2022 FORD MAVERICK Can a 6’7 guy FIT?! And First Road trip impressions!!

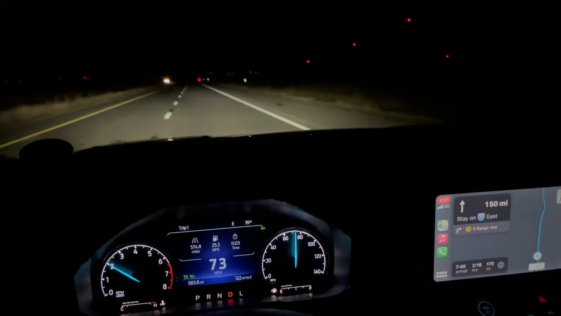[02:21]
all right so we are getting close to our destination i've been driving all night it is now 5 30 a.m but it's really nice it feels really comfortable like a lot more comfortable than my mustang headlights are awesome like that's one thing i really like about this thing is it literally like when i turn the light bar on or not to the light bar when i turn the headlights on it literally is